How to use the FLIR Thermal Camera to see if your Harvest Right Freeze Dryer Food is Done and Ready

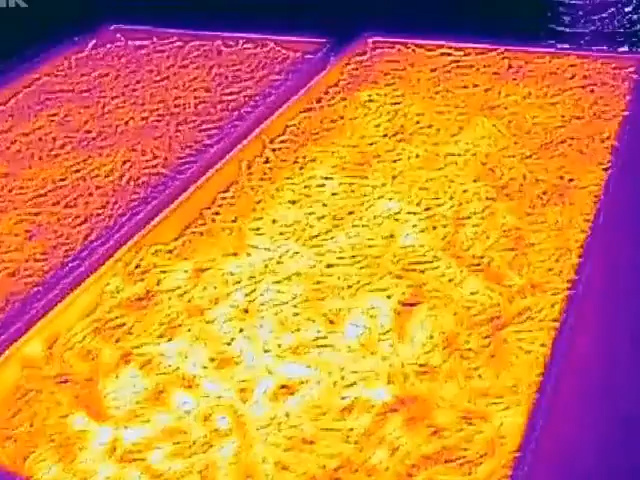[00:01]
wanted to do a quick tutorial using the
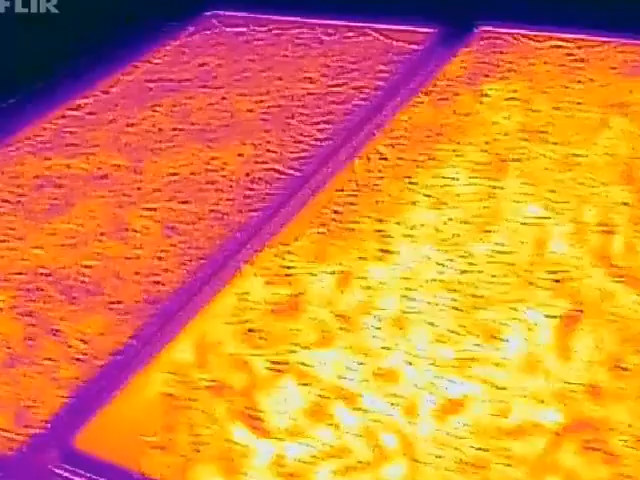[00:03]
FLIR camera a lot of people have asked this is grated cheese so
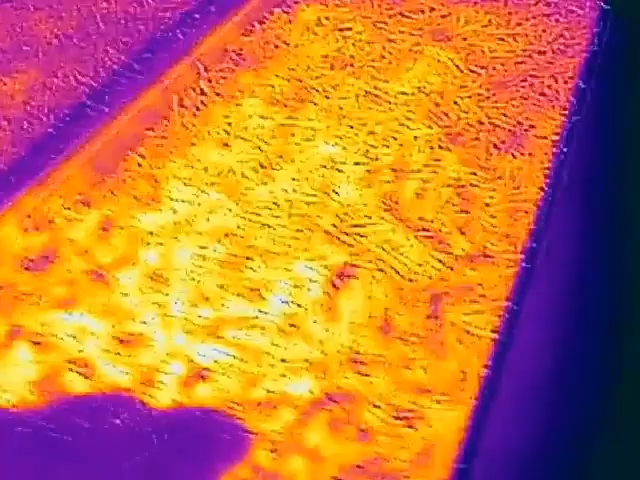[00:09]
we can see this this
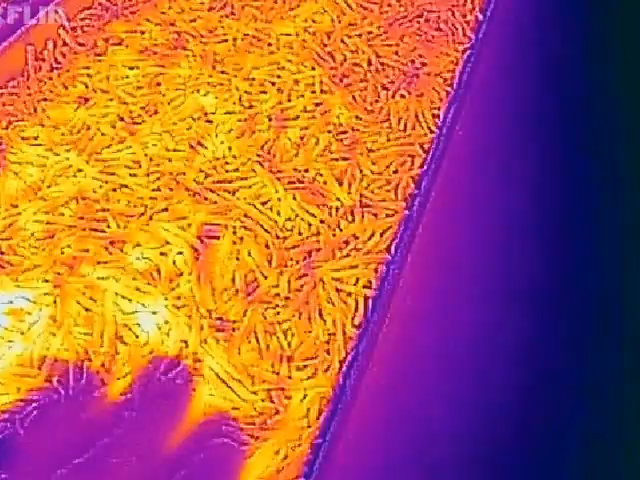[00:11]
cheese is
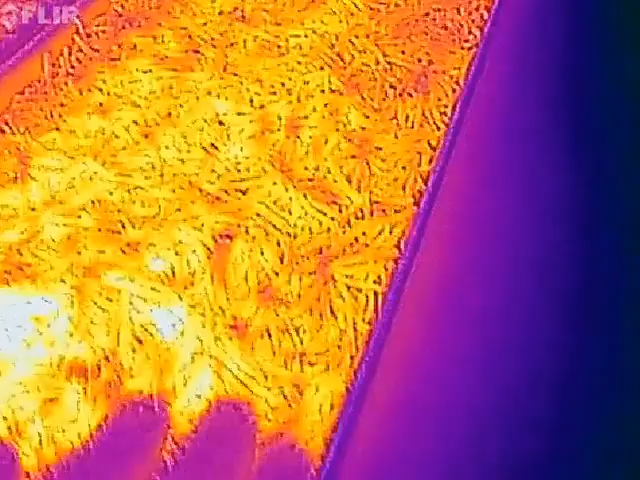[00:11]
completely done you can see there's some cooler spots
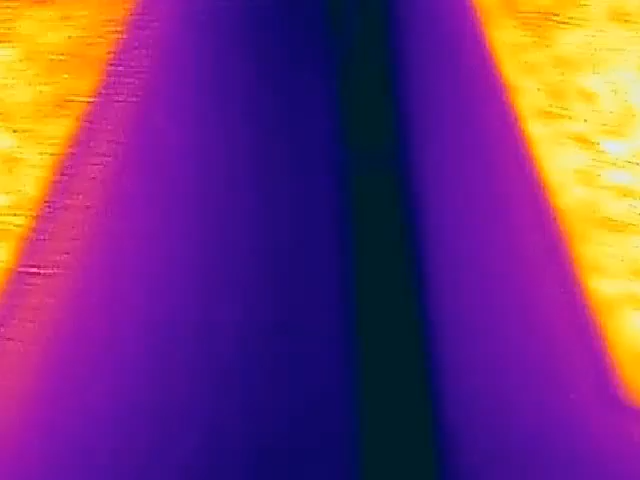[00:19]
here when I come over here
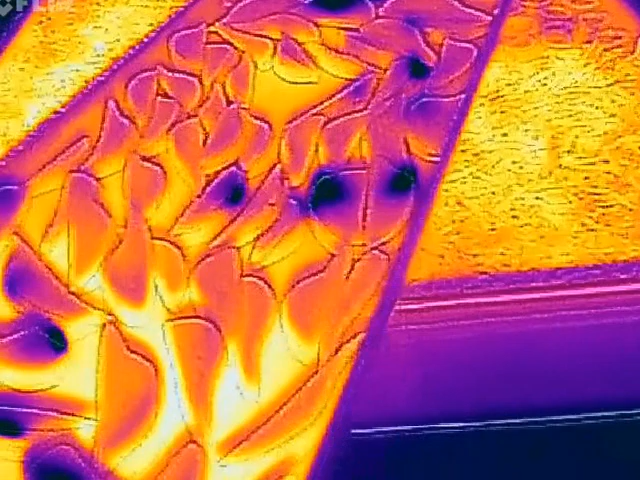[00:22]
these are peach slices and so I can take this peach slice repair excuse me pear slices I'm gonna open it up and
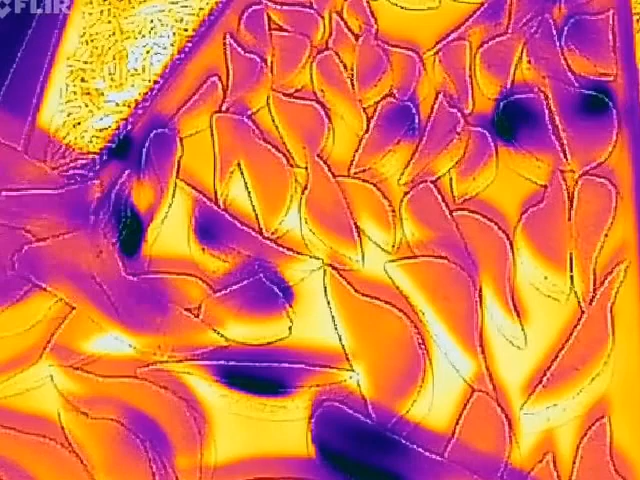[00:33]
you can see the temperature is pretty much the same
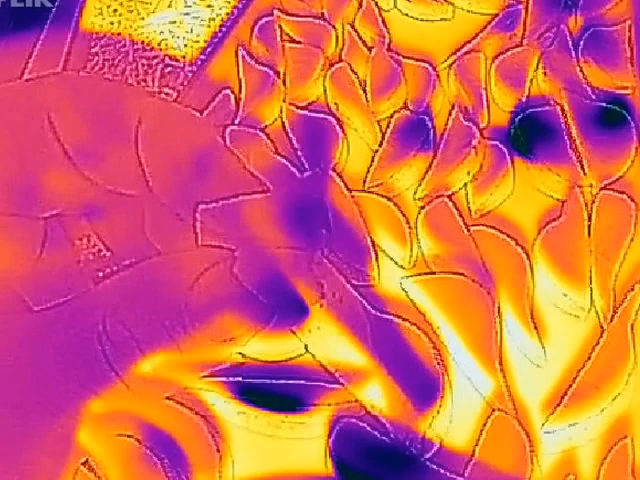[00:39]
through there however you can see we've got some dark spots here like on this one
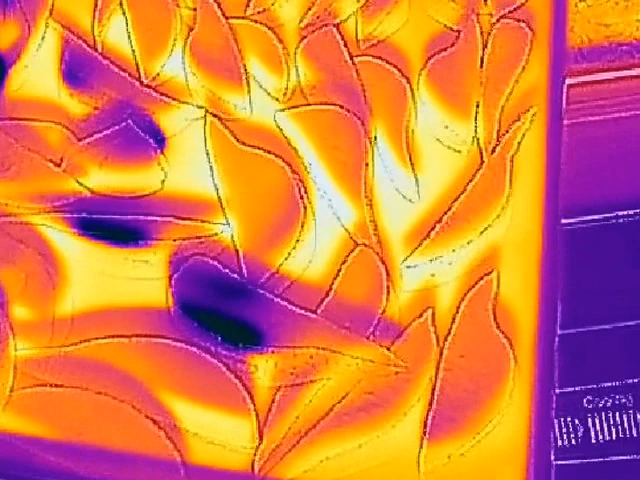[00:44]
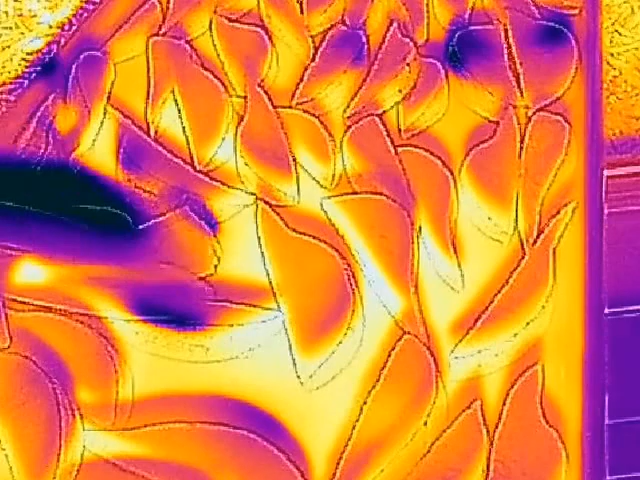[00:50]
so if we zoom in there you can see this one is clearly not done you can see the ones that are versus the ones that aren't many times it's not this obvious
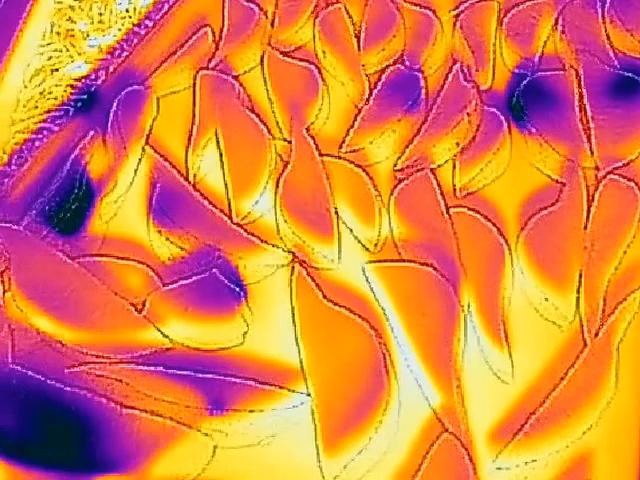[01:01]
sometimes you'll have to break them open so if I break this open you can really see the heat difference on the edge of that that's staring at the center of that if I turn it
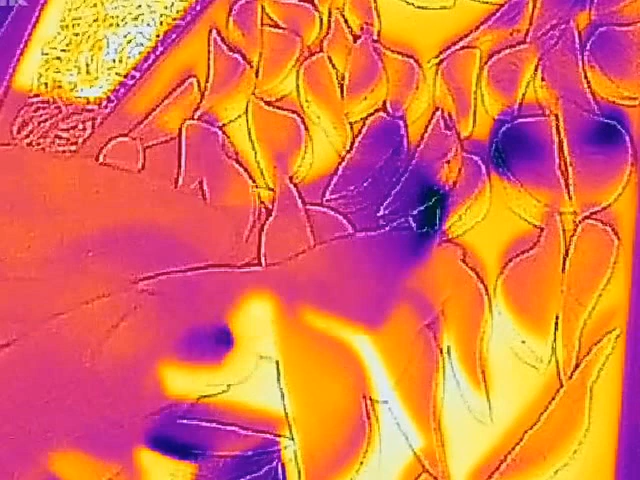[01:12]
sideways you can get a better idea of how that's actually looking on
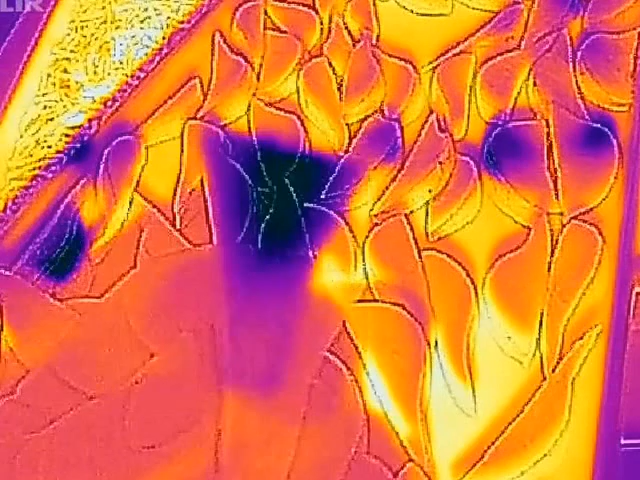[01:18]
the camera and how that's clearly still frozen I've got some jalapenos back here
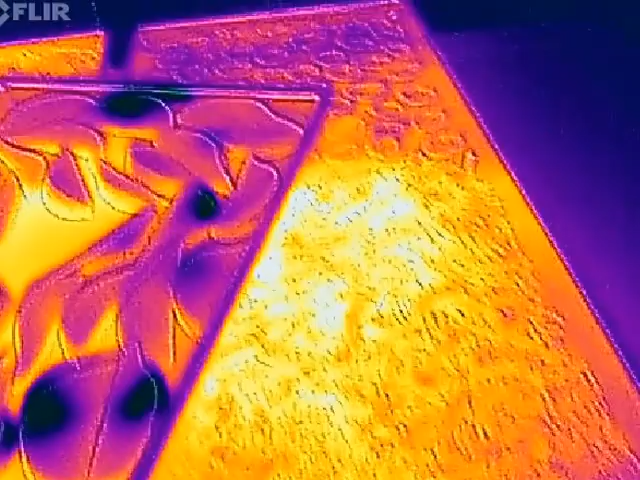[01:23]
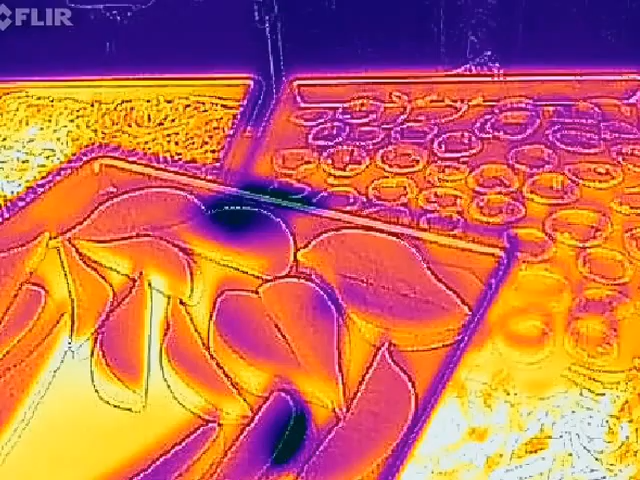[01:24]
as well as some grated cheese here that's still really hot but anyway
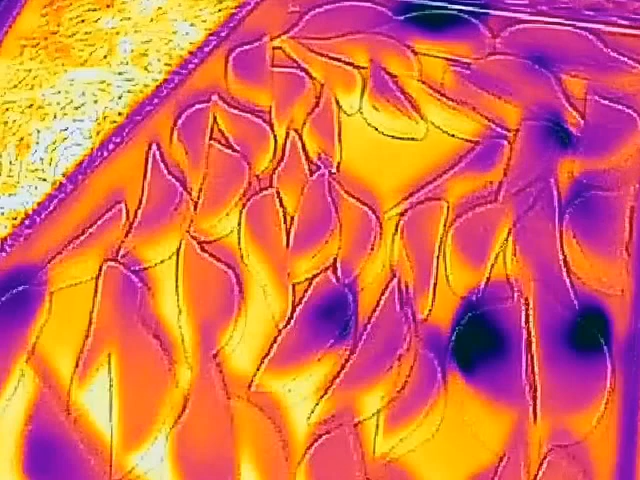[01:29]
so this is basically what you're looking for when you're using a FLIR camera is
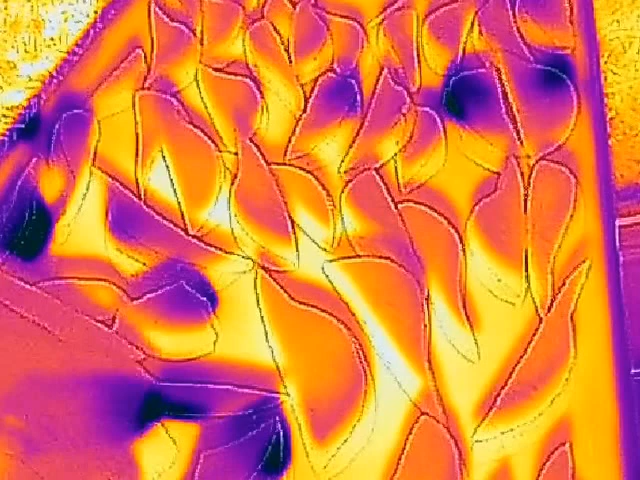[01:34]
really really cold spots and like I said when you crack it open you won't always see it
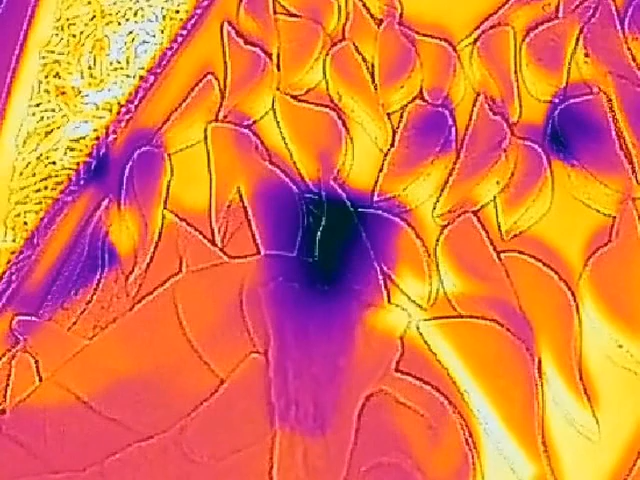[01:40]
depends how thick whatever it is you're doing you may have to crack it open to look down the center of it these are clearly still
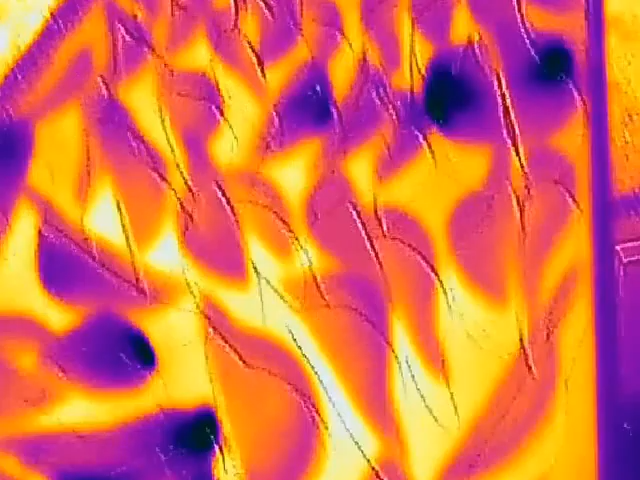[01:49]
frozen
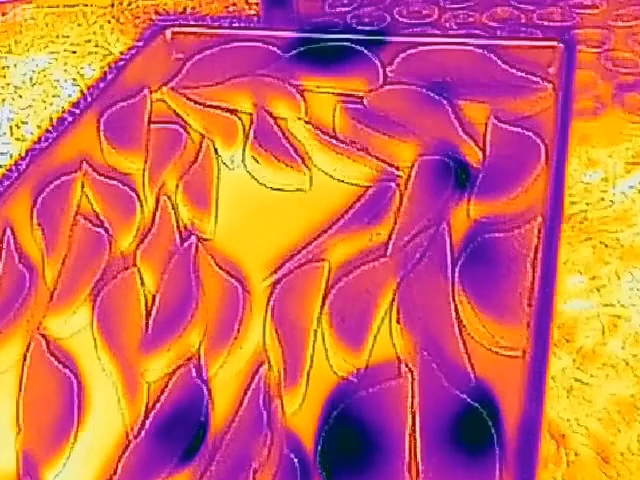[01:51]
which is clearly visible in the video on the outside as well as